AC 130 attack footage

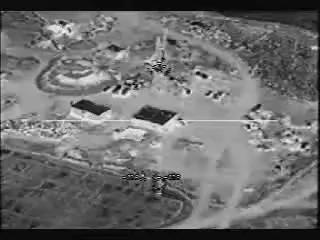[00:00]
Southeast side of Highway 4. Tracking. I got the square building and the rectangle building to the northwest. We have a square building and a rectangle building to the northwest.
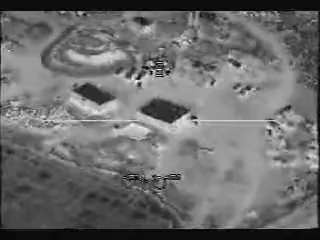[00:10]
And on the big square building, there's a square rectangular, like, holding pond next to it. Do you see that? Yes, yeah, just west of it. It's on the west side.
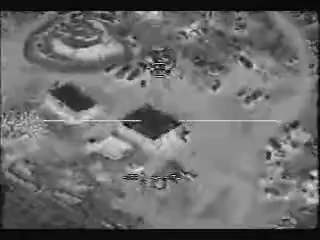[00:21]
I have primary air guidance. Affirmative. Can you give me an AGR?
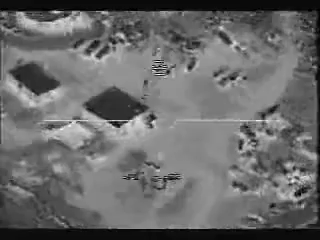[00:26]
Descending crew. It seems you had a light flash across the west side. You do see the rectangular-shaped building next to it, correct?
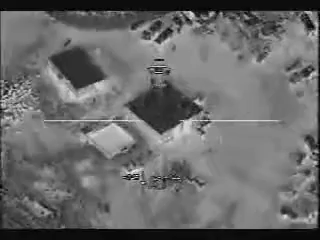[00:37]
Yes, sir. That's affirmative.
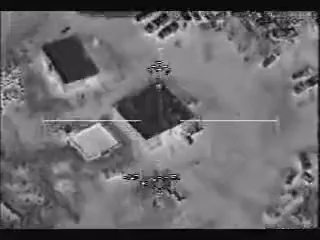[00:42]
Is the mosque. Do not engage the mosque. Roger. The square building is the mosque, or is it the rectangle? Rectangle. The rectangle. The building is the mosque. Roger that. Let's go.
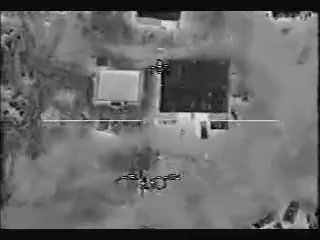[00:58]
Roll it in. Okay, in front of the mosque, there's three vehicles oriented east-west. Do you see those? Yes. Yes, we do. Got a vehicle moving out. One of the vehicles is moving right now. Now, you are clear to engage it. Roger. Good. Clear and good.
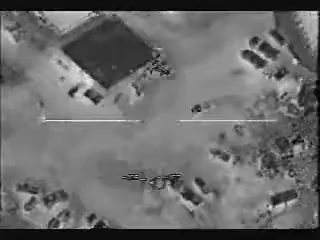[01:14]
Stand by. Do not engage. Do not just monitor.
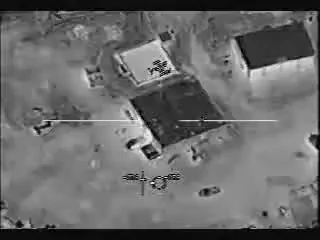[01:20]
Roger. Hey, channel A is good. Give me, bring it up to channel B. Elevation. John, you are now clear to engage the moving vehicle. New nominals.
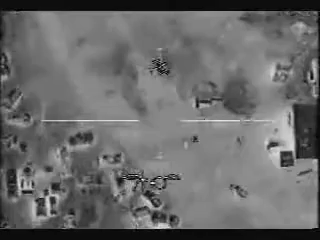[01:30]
Clear and good. Any personnel around, you see. Stand by. Yes, sir. Personnel. Clear to engage this also. Affirmative. Let's go. That first target could fire. That's right. 2-3 arms. Hey! Ready! Good shot.
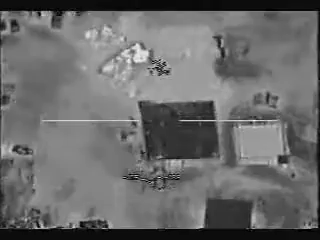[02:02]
Direct secondary. People running to the west. Vehicle's leave.
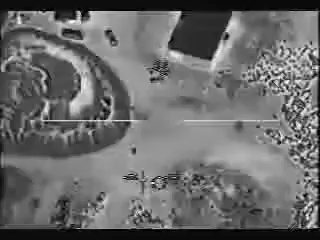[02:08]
More movers in the vehicle and more people clear to engage all those. Copy.
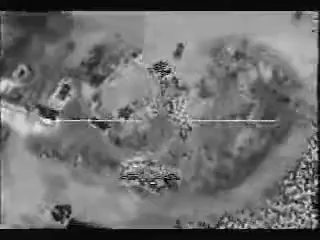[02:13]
Ready!
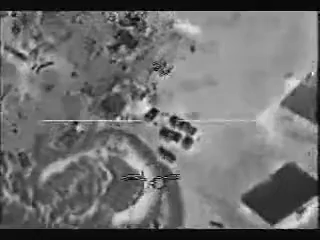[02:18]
Moving. Good, come back on those guys. Here we go.
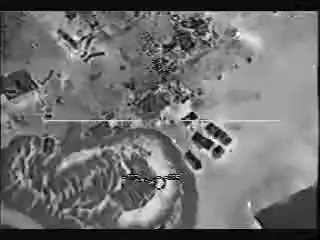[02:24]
Yeah, another secondary. Other people coming out of the mosque right now. Ready! Go for the vehicle.
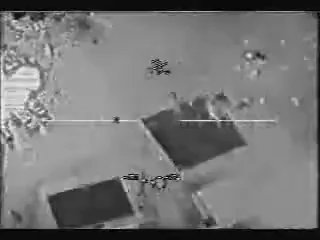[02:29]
Secondaries. Nice secondary. Vehicle, people. Guys can't are going leave.
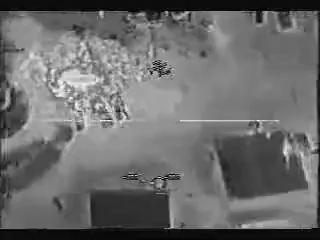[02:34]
To town, man. Personnel running, there we go.
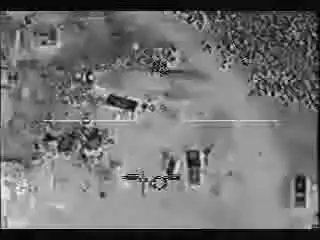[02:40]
Come on, Box. There we go. We don't move that further. Ready! Apologize, vehicle. Kill truck. Flares away! Flares away! Flares. And no joy load. Okay. Continue engaging. Get that person.
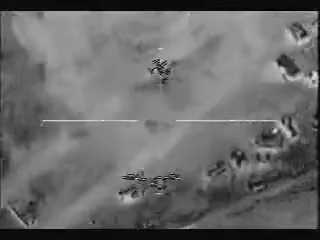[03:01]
Stop the flares! Stop the flares! One up here.
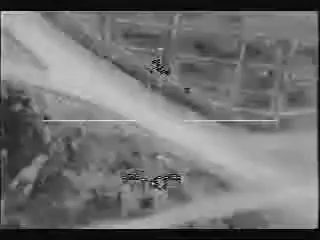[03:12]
Hi, that's the correct geometry.
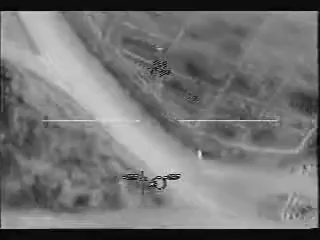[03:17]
Give me 10 seconds. Roger. Dave! Get ready! He went down to the ground. Yeah, he just dove on the ground. He's okay, moving back again. In the box. He's loaded, get him. Moving back to the vehicles and personnel. Yeah, the personnel right there. Get ready! Get ready!
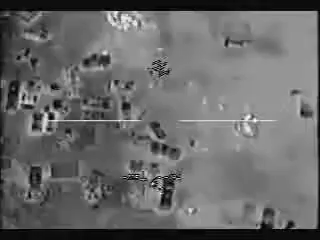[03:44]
A little more. Hey!
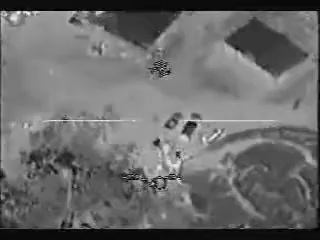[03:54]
Get ready! You're gonna get him. Watch that moss over there, too.
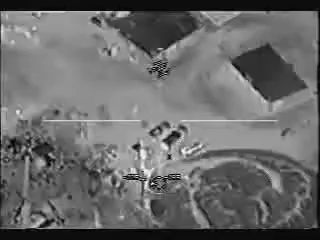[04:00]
Roger. Right, get right, in the moss.
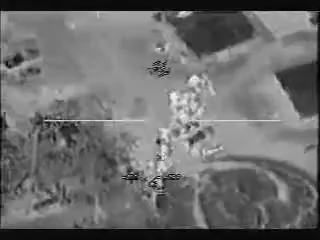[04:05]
Right into the moss. Get ready!
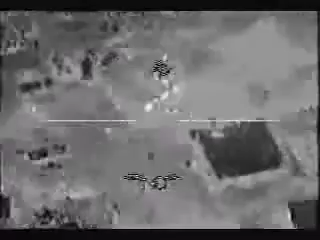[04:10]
Go to the building to put the 105 in. Yes, ma'am. Stand by. Wildfire, we cleared on the building. But if you're cleared on the big square building, you can go ahead and level it. Roger that. Clear the building, guys. Hey, okay, catching up with you over the building. Stand Roger. By. Are you there? TV's no use on target. Let's scan the area. Checking the vehicles, too.
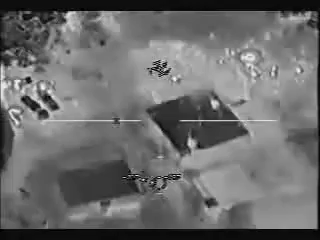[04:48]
You are cleared to level the building. Do you have any more personnel in the area? Don't see any right now.
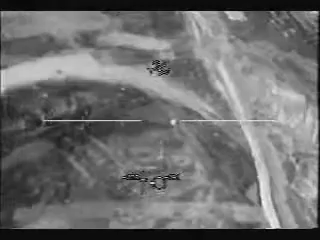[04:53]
Get ready! Offsetting.
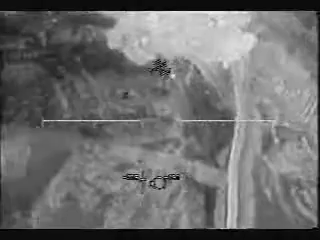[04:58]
Just trying to lead him.
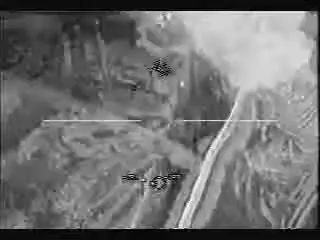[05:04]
Frag, you beat it. Good hit, Chip 3-1. Now if you go directly west,
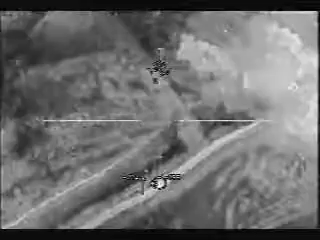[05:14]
about approximately 100 meters, you'll see a single hot spot there. That's the cave or tunnel entrance.
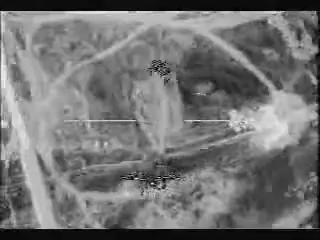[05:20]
Right there. Dragon. That's done. Start clear to fire. Stand by. Moving TR. Copy. Stay here in the box. Rob, come down. Just fire.
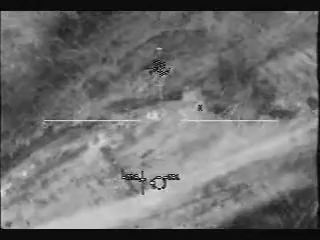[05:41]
Yeah, direct hits right there. Go ahead.
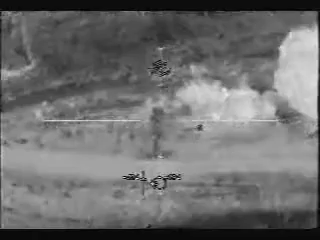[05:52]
Excellent to the howitzer. Guy moving. Got him.
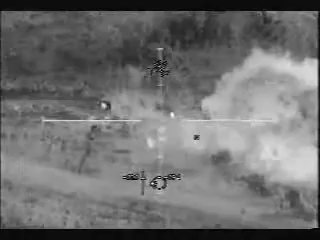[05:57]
Lots of guys. No box. Coming out of the hole. Run out of there. All right, got three.
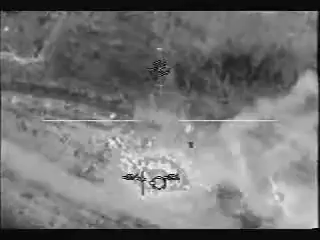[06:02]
There, you got it. Dirty. Guy moving to the east out there, yep.
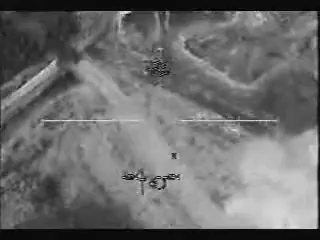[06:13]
Still, got two of them there. Dirty. Back on the other guys.
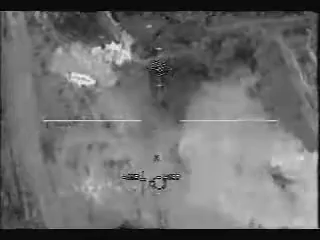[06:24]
All right, got the other guy. That landed probably within 2 feet. That one's still crawling there. Yep. Okay, still moving. It's the one up to the south. Oh. Correct. Yes.
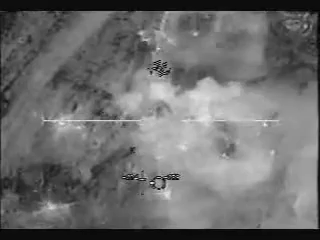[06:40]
Get ready! Let's hold up and look around here. I know those two guys. I saw them flying apart. Yeah, I got that guy too. I saw him die earlier. He was in 40 round. Correct. Get ready! Guy's moving. Yeah, he is. He went down that embankment.
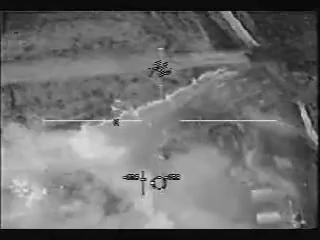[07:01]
He was protected. Oh, correct. Yes. 30.
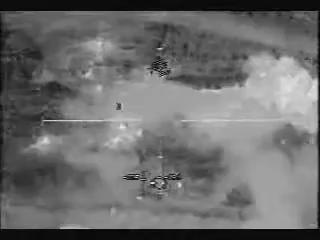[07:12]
Don't see any other movement. Now. Permission to go back to the compound? Go be in the church, man. Yeah, go ahead and head on back to the compound.